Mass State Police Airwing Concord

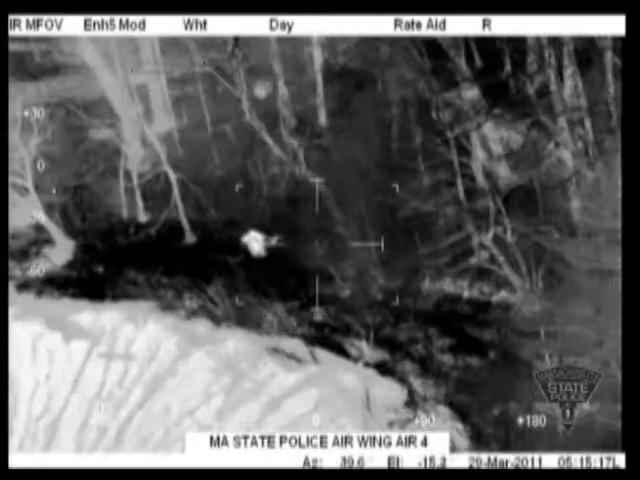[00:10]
Friday 65, the 8th lane route, flat tire. Okay, we located that party.